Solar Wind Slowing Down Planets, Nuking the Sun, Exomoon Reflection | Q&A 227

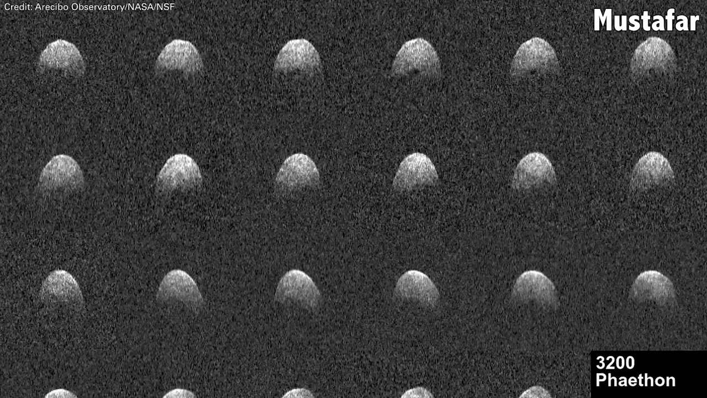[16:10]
So it can fire out this radar pulse at a nearby asteroid as it's passing, and then receive the signal and be able to analyze it.
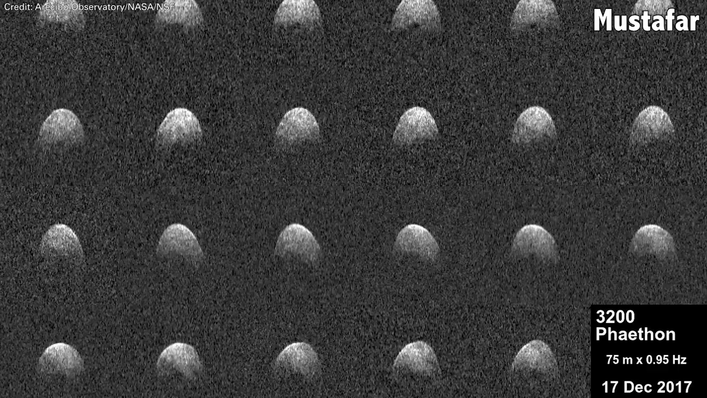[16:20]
And Arecibo was used to map dozens of asteroids in 3d. It's really cool what they were able to do with it.